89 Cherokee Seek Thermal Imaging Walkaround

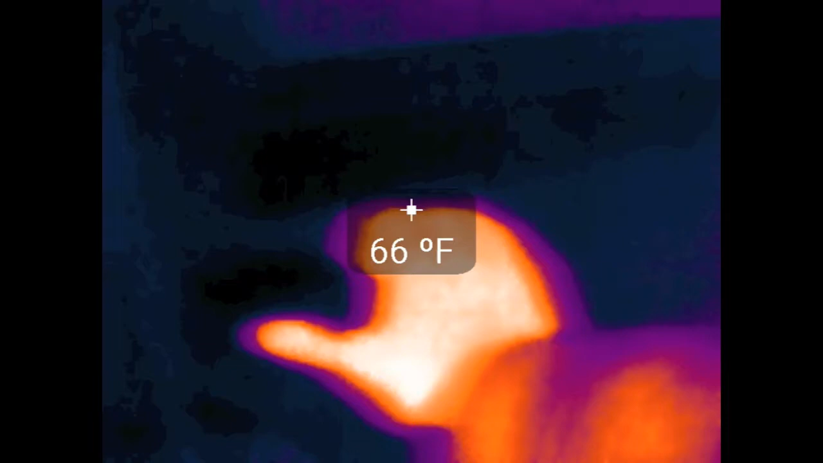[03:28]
On screen: spot 66°F
So, as you can see, it's kind of warm.
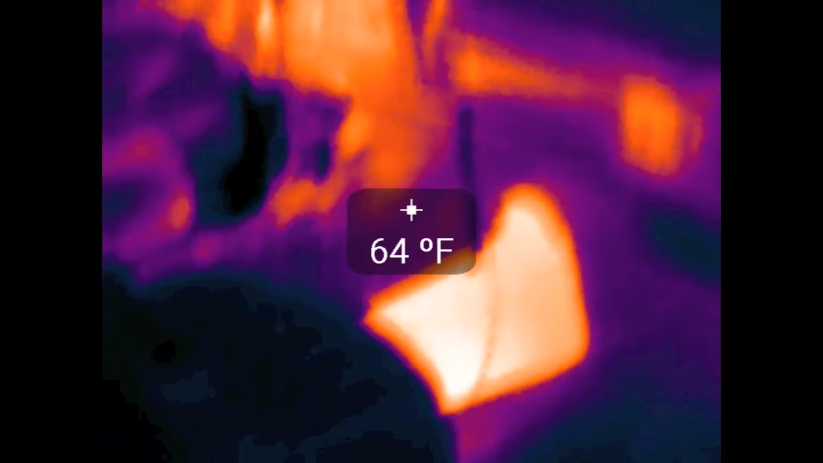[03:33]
On screen: spot 64°F
The transmission tunnel over here is actually kind of toasty.
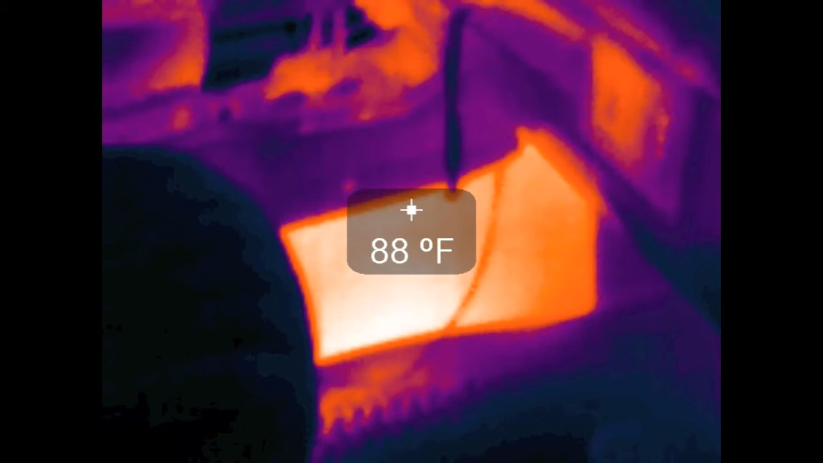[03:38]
On screen: spot 88°F
I don't know if that's from the transmission or the exhaust or whatnot. But that part of the floor seems to get the warmest.
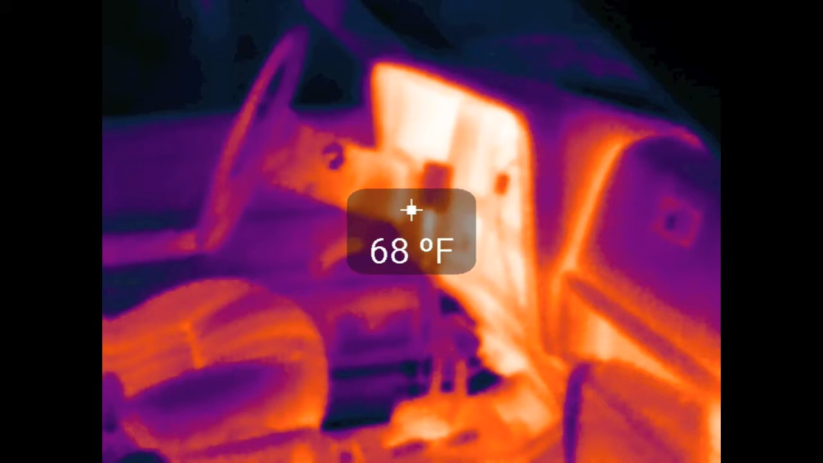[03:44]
On screen: spot 68°F
You can see everything else has a gentle little amount of heat coming off of it.
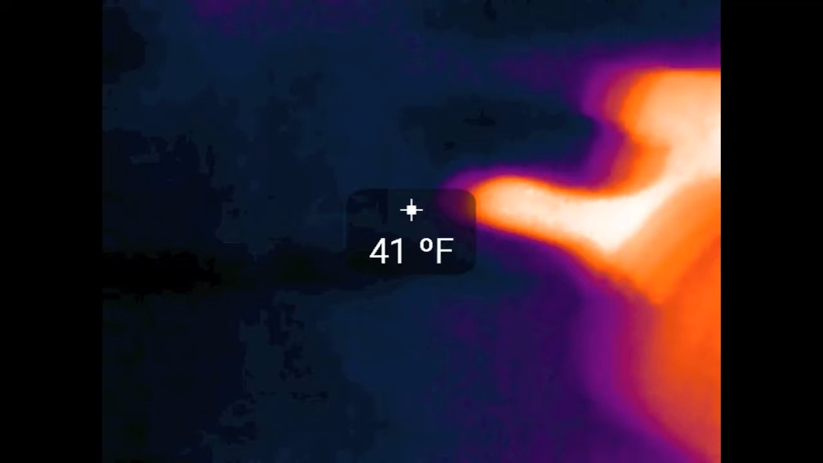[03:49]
On screen: spot 41°F
If you come out towards the back, take a look, move this crap out of the way. You can actually see even through the floor mat that it's actually kind of warm.
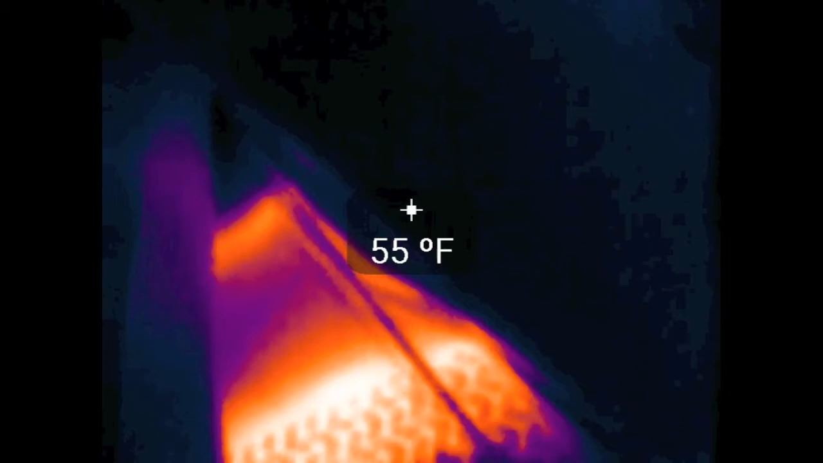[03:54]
On screen: spot 55°F
So I guess the exhaust warms up that side of the floor quite a bit.
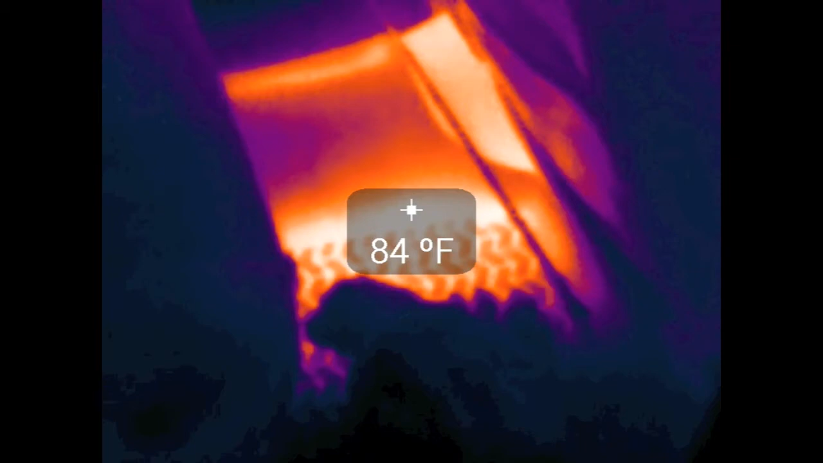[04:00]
On screen: spot 84°F
Because if you look on the driver's side, there's almost nothing. So kind of neat. The passenger gets nice warm feet.
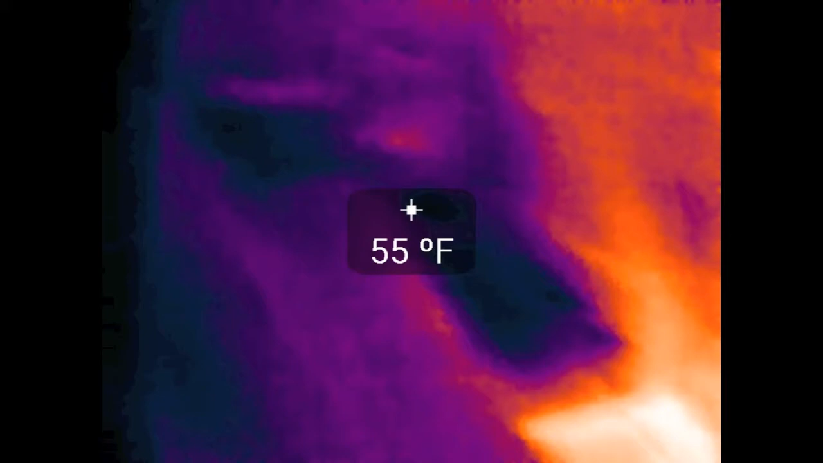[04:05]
On screen: spot 55°F
Let's come around to the other side, take a look at the driver's side. So looky there. So if you look, you can actually see heat on the driver's seat,
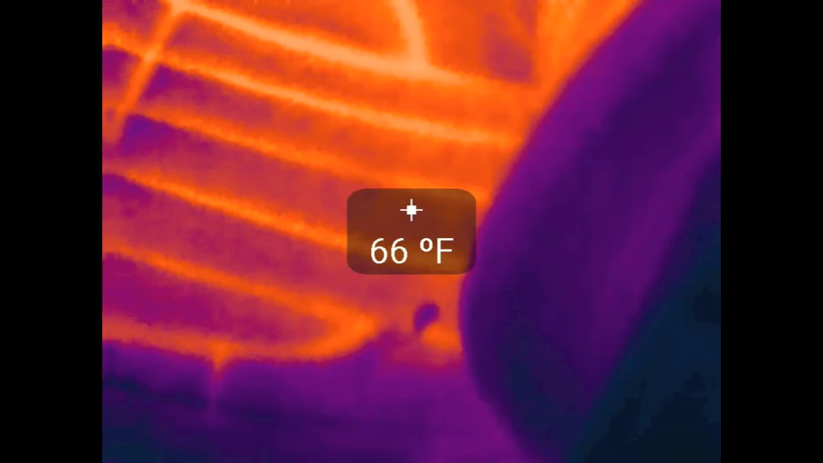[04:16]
On screen: spot 66°F
which is kind of neat. I mean, you know, I've been sitting in it for an hour or two.
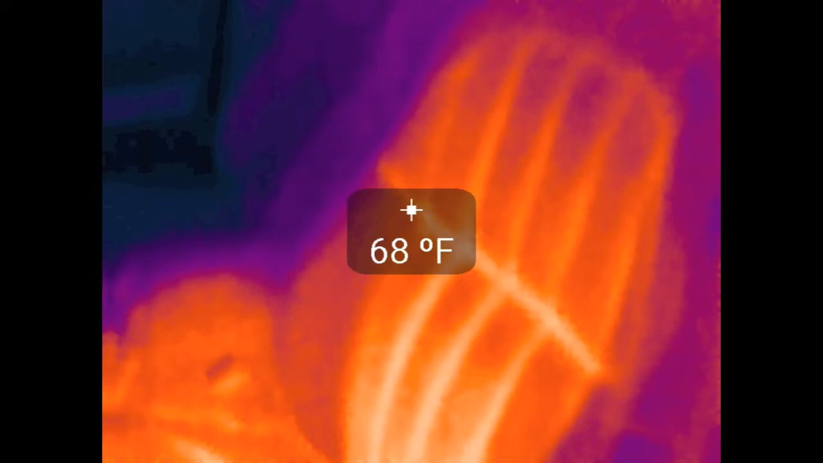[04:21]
On screen: spot 68°F
You can see compared to the passenger's seat, it's a lot warmer. You can see just all around, everything's just kind of warm.
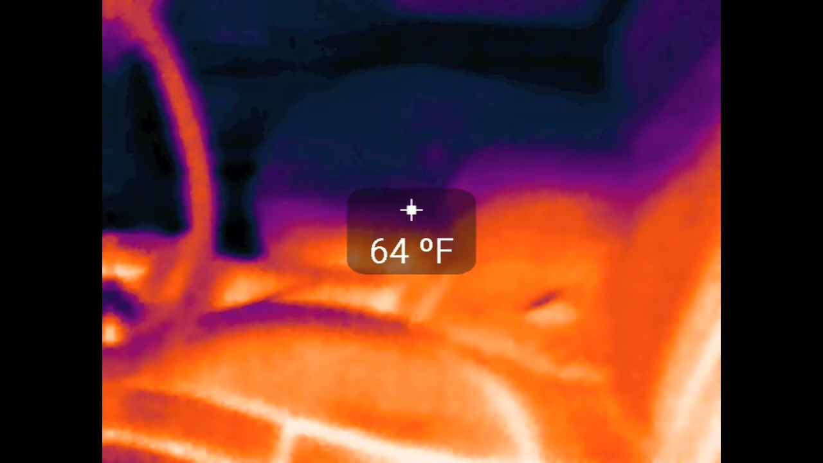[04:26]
On screen: spot 64°F
You can see the steering wheel is kind of cool. Everything else is nice and warm.
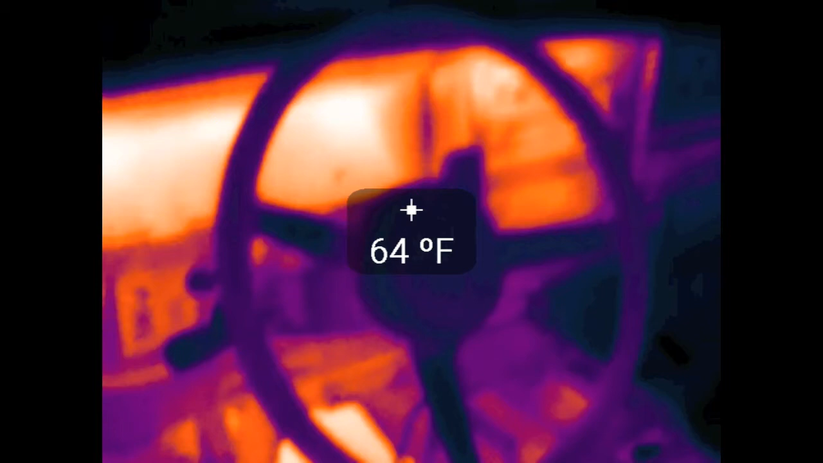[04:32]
On screen: spot 64°F
Gauge cluster. A whole dash, really. Take a look at the transmission tunnel over here.
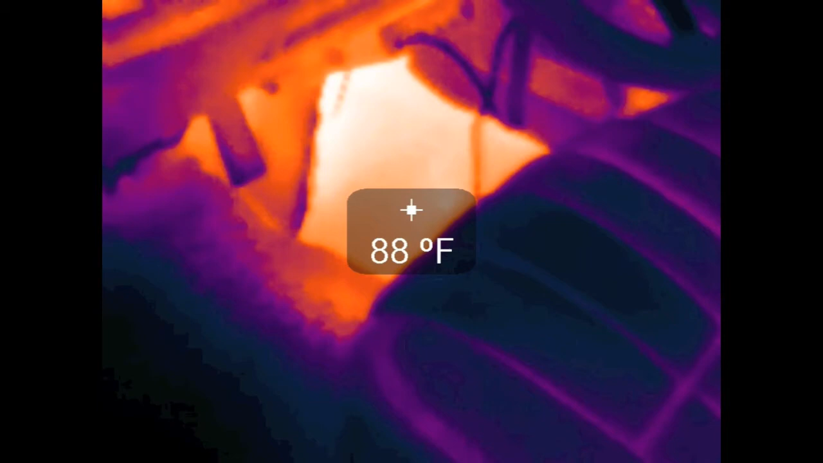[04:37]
On screen: spot 88°F
You can see it almost gets up to 100 degrees. It's probably about the warmest part of the floor.
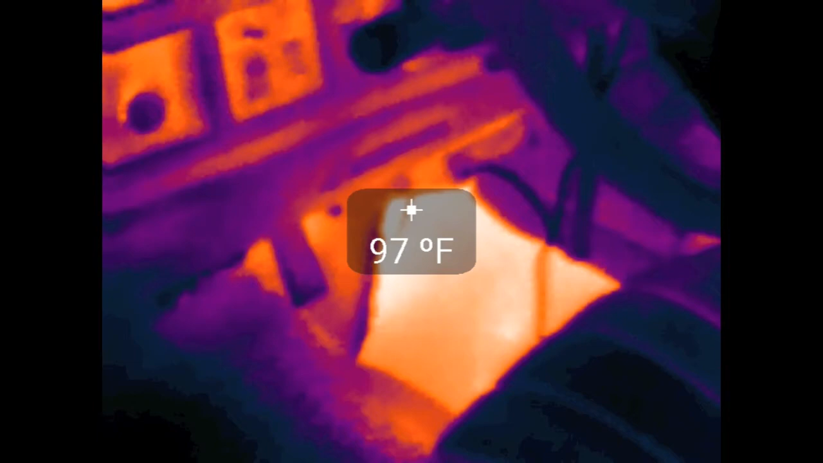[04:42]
On screen: spot 97°F
That's not terrible, you know. Especially in colder weather. Keeps you nice and comfy.
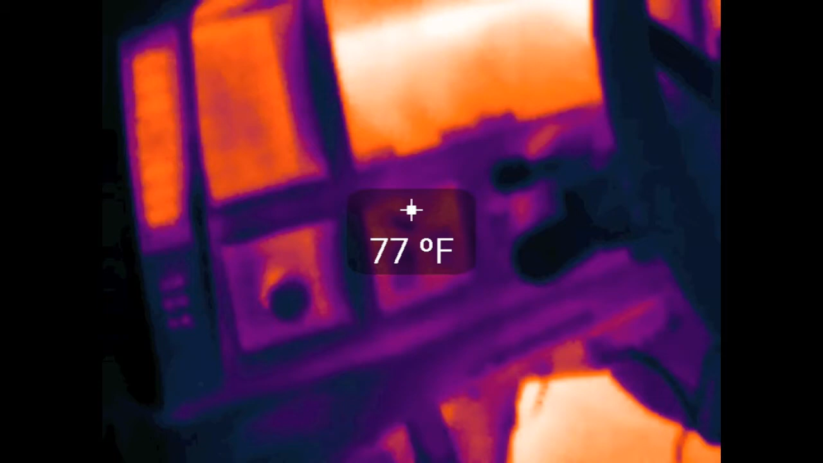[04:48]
On screen: spot 77°F
Take a look at the vent over here. I had the heat on full blast. 85 degrees is kind of pitiful.
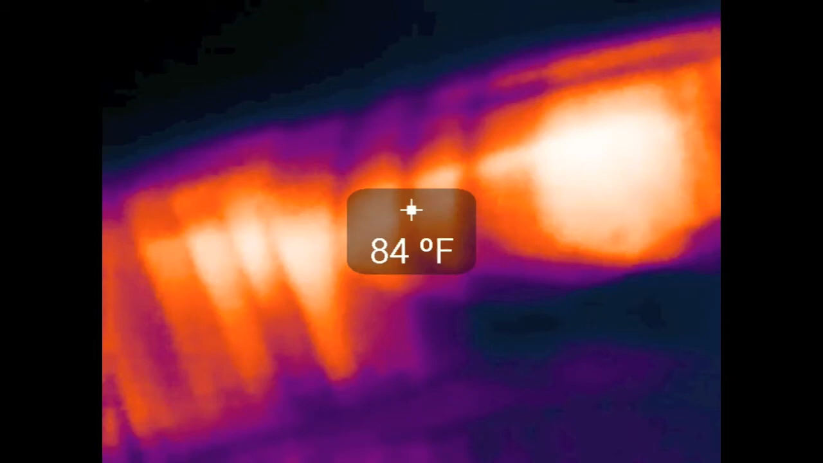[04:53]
On screen: spot 84°F
You can see the radio's nice and toasty. That thing actually gets hotter than the heater vents do.
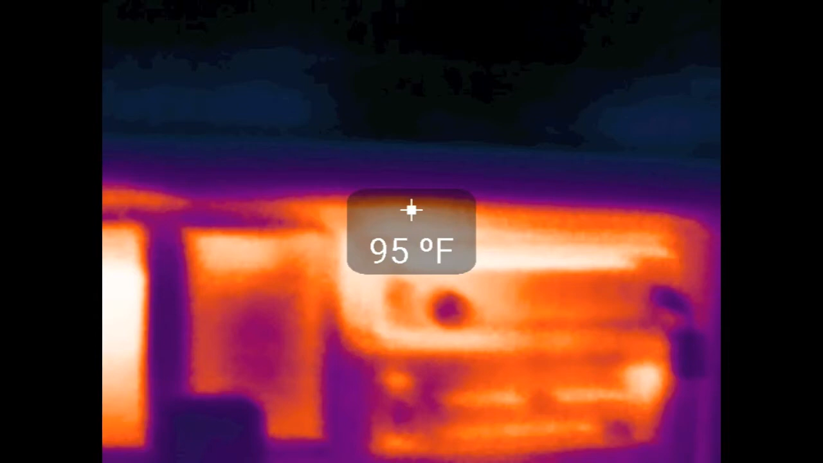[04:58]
On screen: spot 95°F
Which is kind of depressing. Come down here. Oh, 90 degrees, you know, almost.
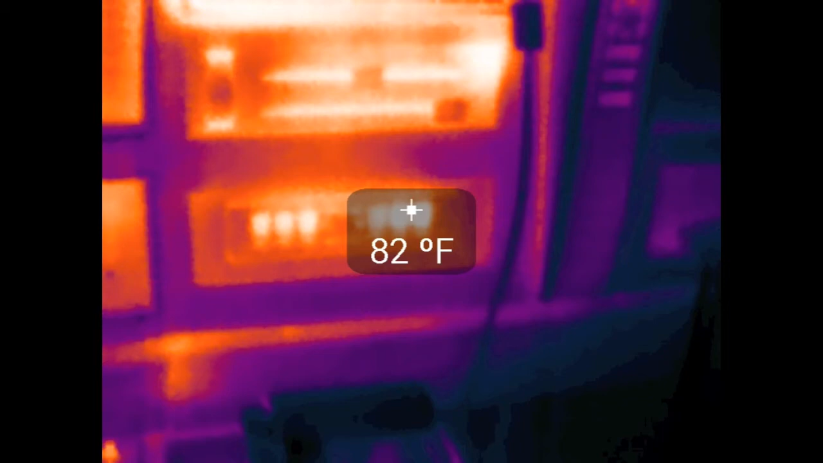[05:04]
On screen: spot 82°F
The engine doesn't put a whole lot of heat out. See some heat under the glove box.